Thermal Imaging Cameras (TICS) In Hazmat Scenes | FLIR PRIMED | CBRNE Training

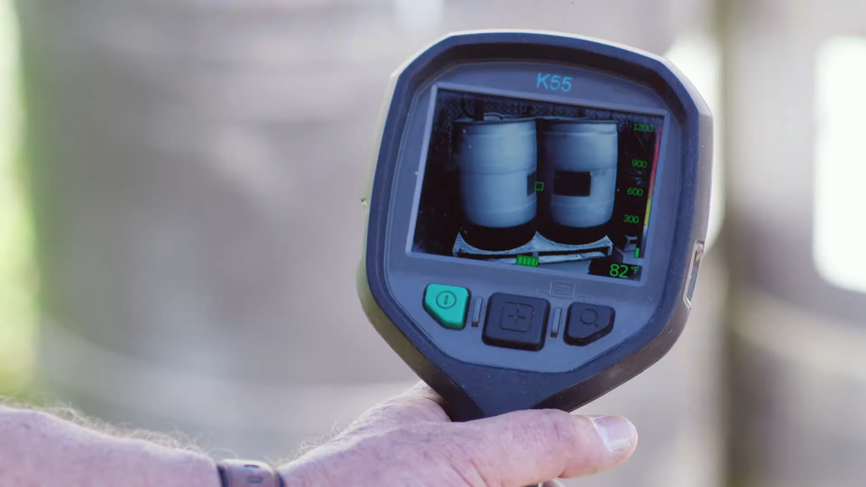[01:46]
You can do it on small and large containers. What you're looking for are a couple things. How much is left in there to leak out if we can't stop the leak?